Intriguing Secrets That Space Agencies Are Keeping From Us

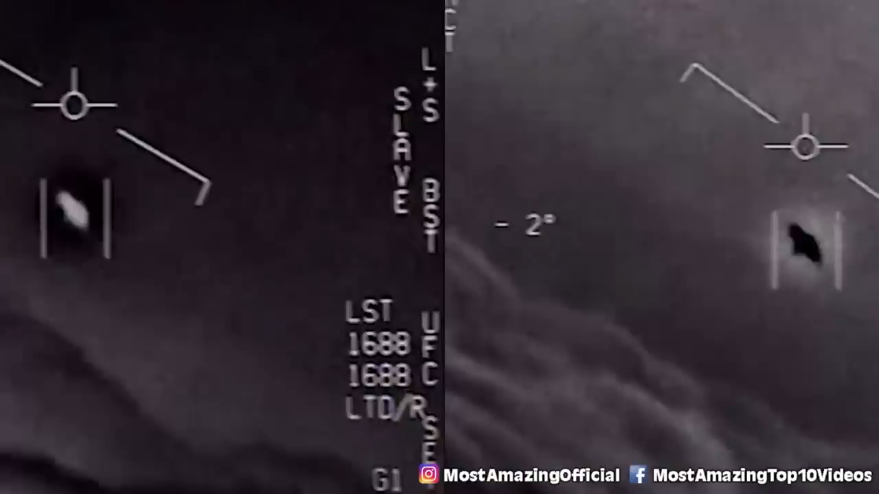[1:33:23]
a video was then released of an encounter between an FA-18 Super Hornet and some sort of unidentified flying object.
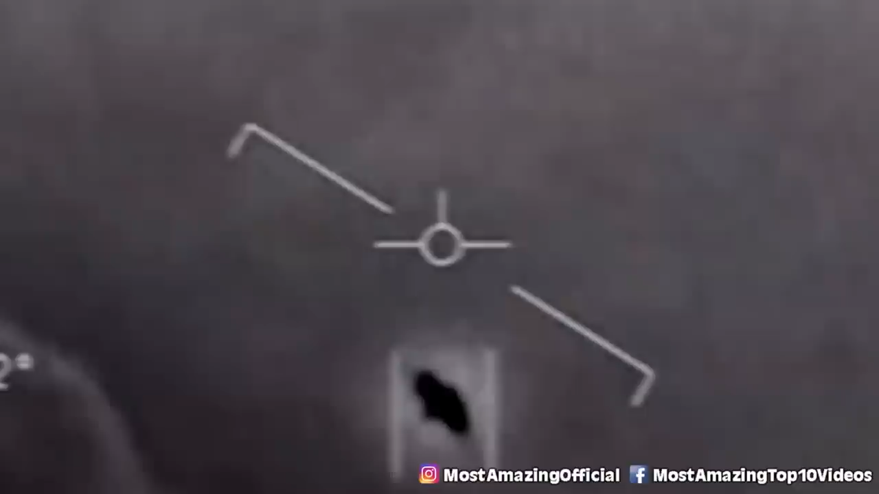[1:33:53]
The oval had no wings and didn't appear to have any kind of exhaust either.